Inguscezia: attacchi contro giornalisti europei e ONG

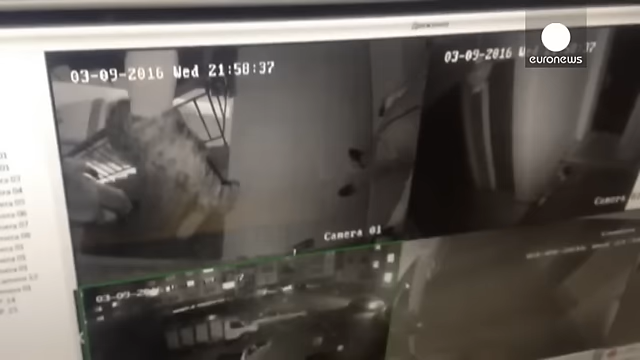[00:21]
Poco dopo, gli uffici dell'ONG a Karabulak in inguscezia sono stati presi di mira da uomini armati che hanno compiuto atti di vandalismo, come mostrano le immagini delle telecamere di sorveglianza.